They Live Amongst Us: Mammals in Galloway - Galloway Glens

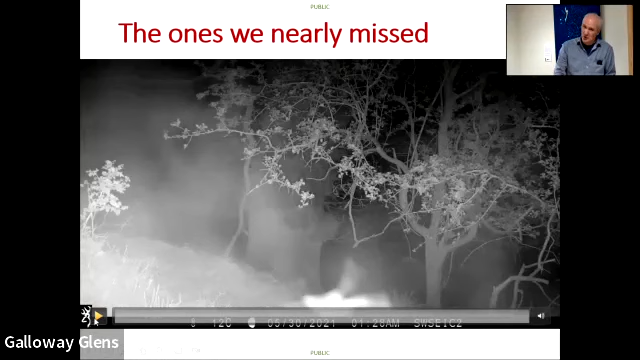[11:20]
there's a few other species that we almost missed when we took the camera out you can't see anything on here just now i'm going to play it in a second go back again and um when
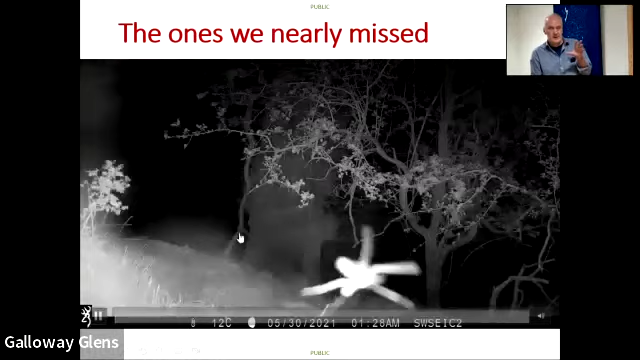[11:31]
i when i took the cameras to people uh they would say uh
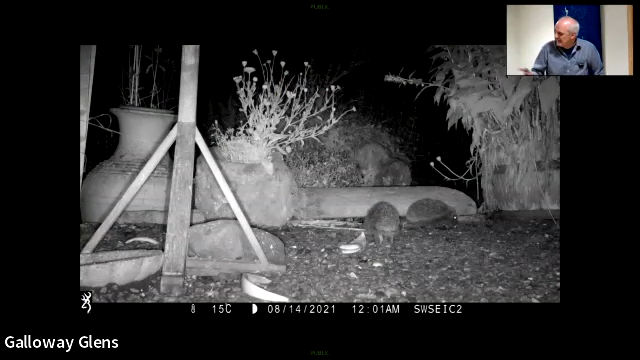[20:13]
hedgehogs under the bird table and if you look under the bird table at the left hand side as a wood mouse just appeared back again a rabbit
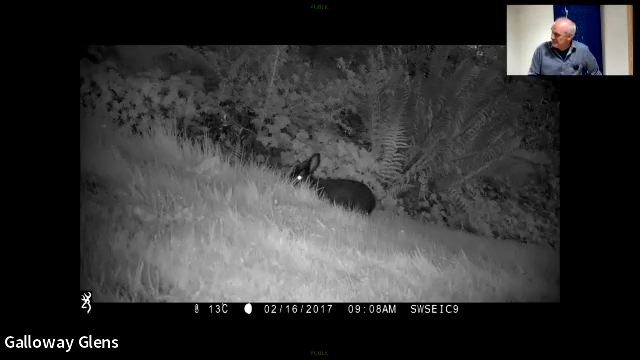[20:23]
but a black rabbit this is up near car spain and apparently the uh black rabbit population of car spain's been there for several years and the blackness seems to um been genetically passed on
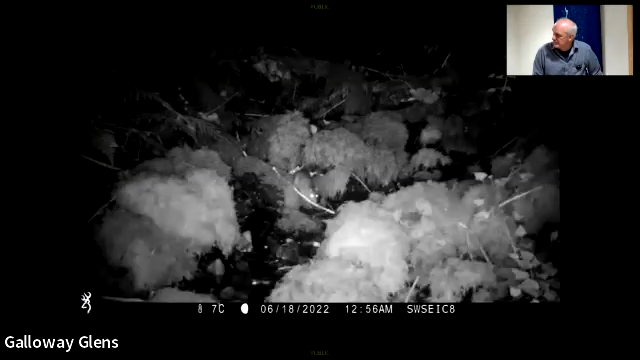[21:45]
another non-native species out on a water course this time
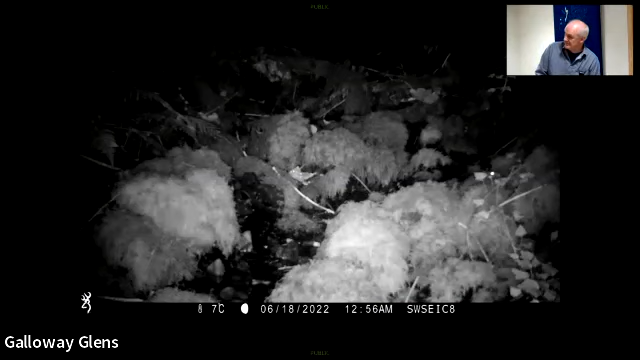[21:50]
this is a brown rat it's not the one we tried to turn into a waterfall it's definitely a brown rat this one
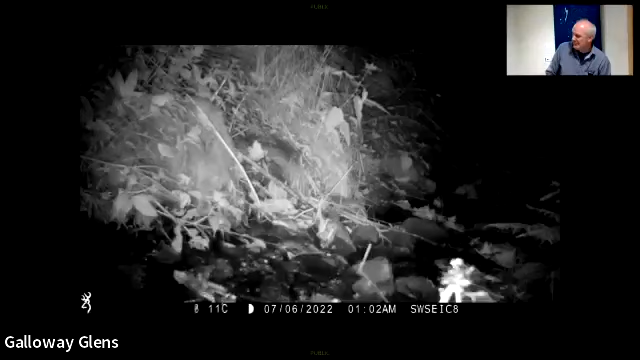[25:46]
we don't know what was going on but it was sprinting very quickly for some reason this is a wood mouse wood mouse in a burn uses stepping
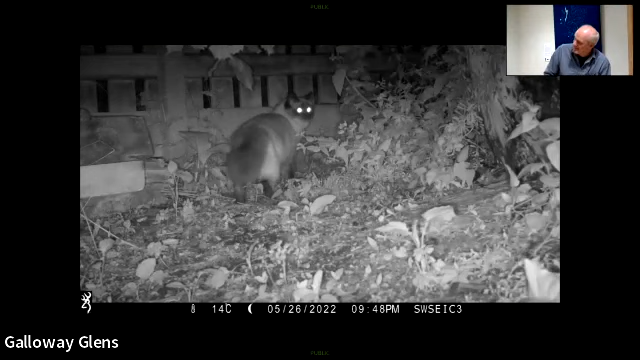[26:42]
it didn't go after it fortunately so i think it had a happy ending uh more interaction here a rodea